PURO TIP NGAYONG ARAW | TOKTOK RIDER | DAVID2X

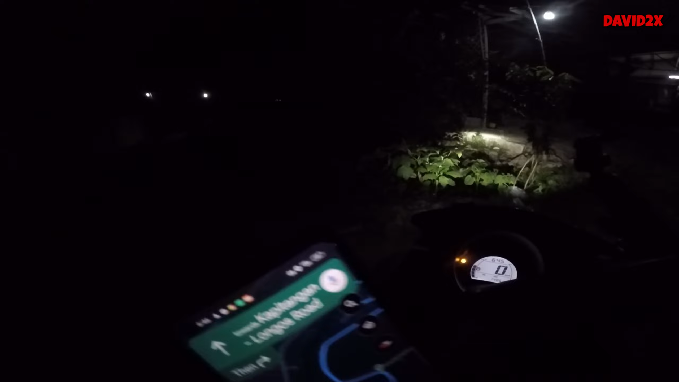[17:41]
Madilim kasi guys eh Kaya Ano Labas muna tayo dito Nasa Kapitangan tayo Medyo limb limb Hehehe Pero itong Kapitangan Ito malapit na dito Bahay ko eh Hehehe